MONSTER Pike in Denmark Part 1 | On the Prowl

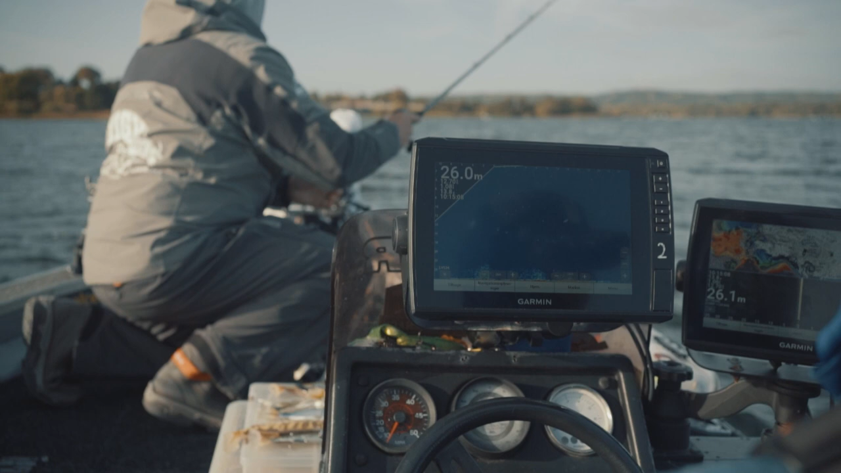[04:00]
The fish is here. The bait is coming down there. Yes, it's swimming a little bit.
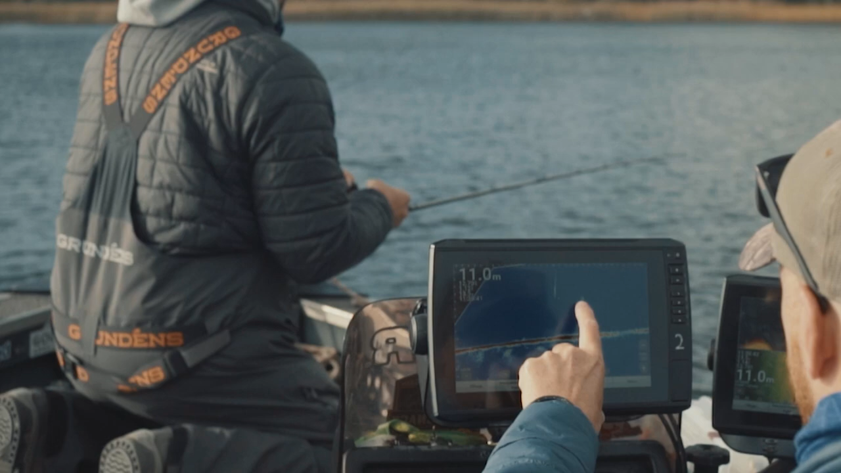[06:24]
Yeah. It's moving. It's coming. It's coming. It's definitely turned around. I can't quite see the bait because of all the perch. But it's following. Yeah. That's the bait. And the fish is following. It's following, yeah. Alright, let's give it another go. Maybe I put on the perch actually. Yeah. So I put, I'm going to put this perch swim bait on right now.
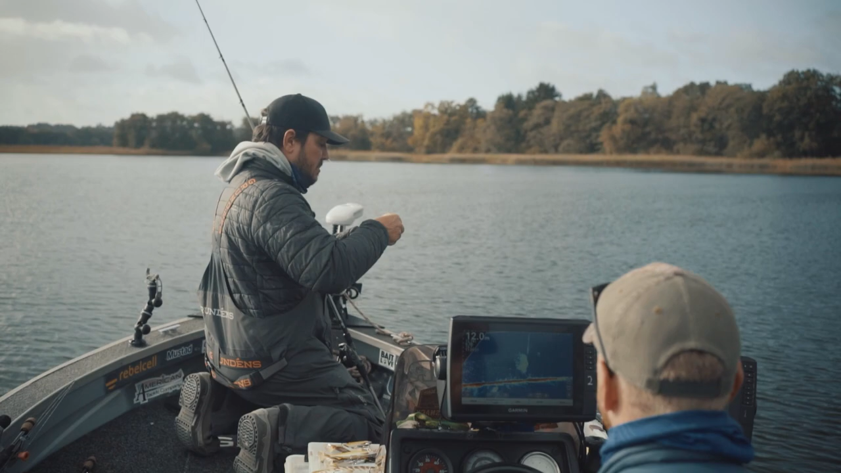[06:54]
The, um. 16 meter. What? Is it 16 meter now? Yeah. Yeah. But this is a pike.
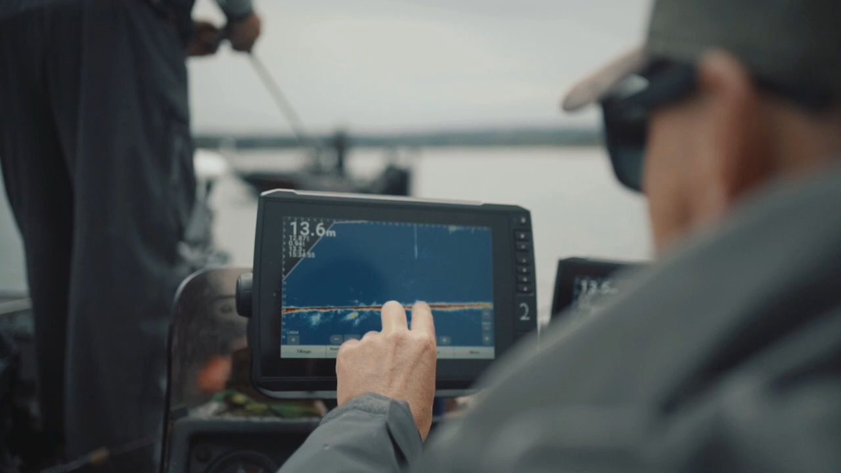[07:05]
On screen: depth 13.6 m
Come on, this one we will catch.
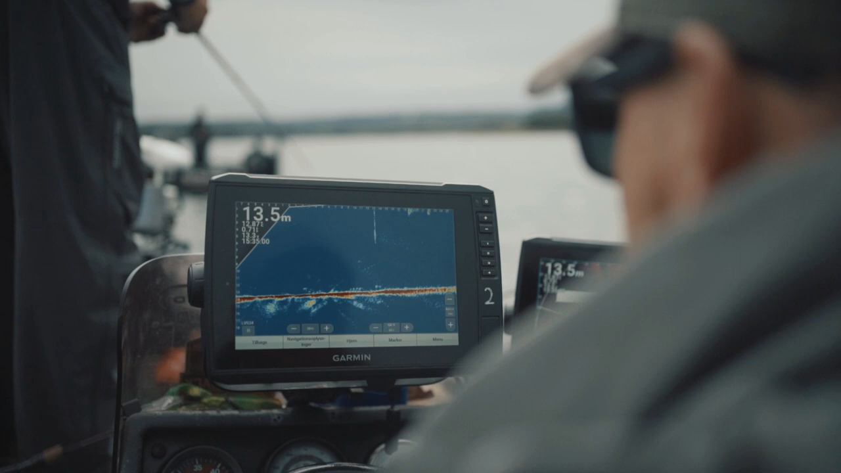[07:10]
On screen: depth 13.5 m
It's coming. Come on, man. What? This can't be.
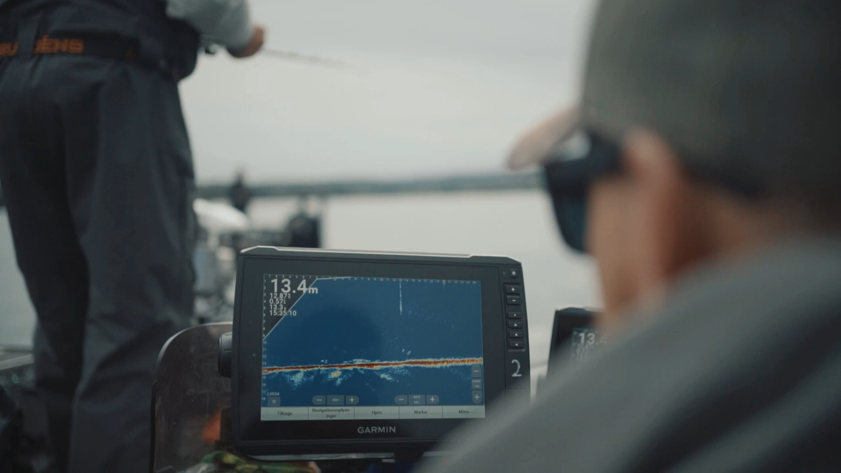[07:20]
On screen: depth 13.4 m
You see how many perch is around it and the pike is there.
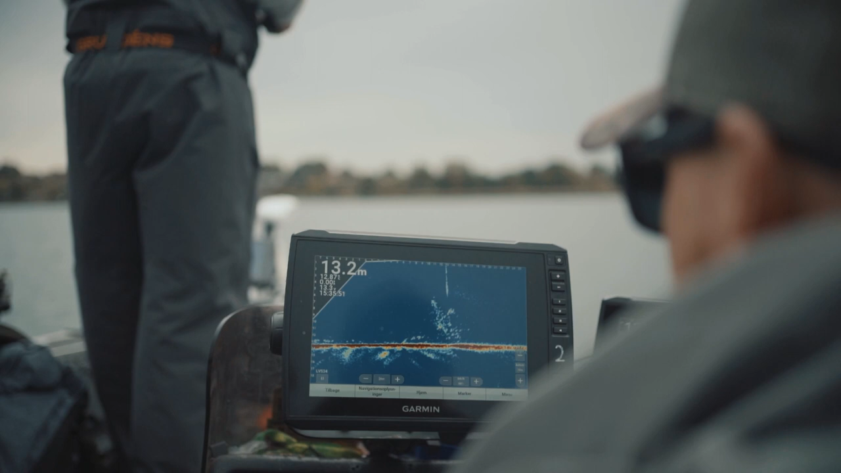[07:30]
On screen: depth 13.2 m
All the perch is following your bait up. See how they're following? This is the perch following his bait. Let's catch one.
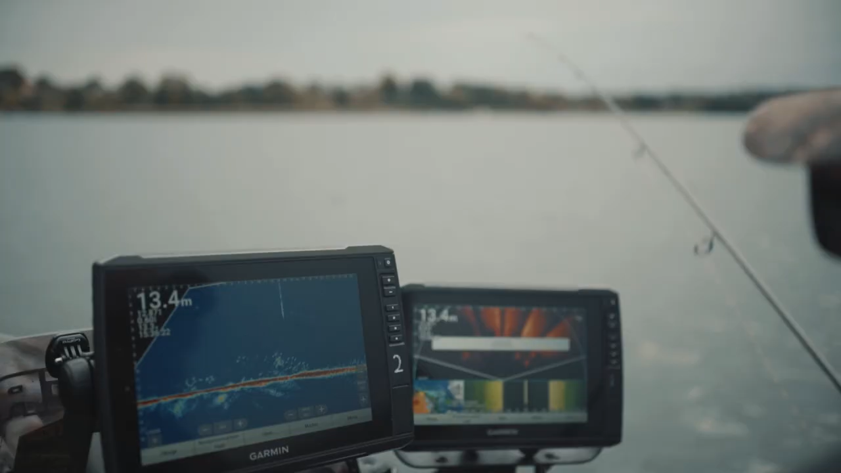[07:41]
On screen: depth 13.4 m
Oh, that was one already.
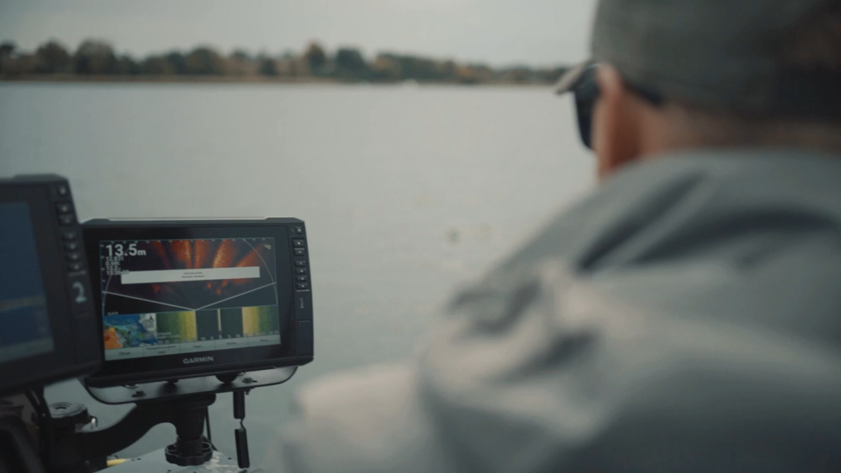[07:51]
On screen: depth 13.5 m
See how many is following up. Woo! That is a challenge.